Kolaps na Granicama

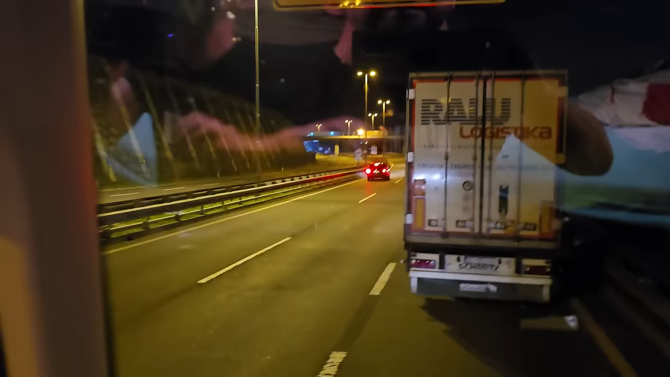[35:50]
Raja moja lijepa, poštena, evo ga, stali smo ovdje prije ulaska u terminal u Sloveniju, dole, evo ga, dole ulaz u terminal, 250 metara, eto gdje smo stali, ja i Eldin je iza mene,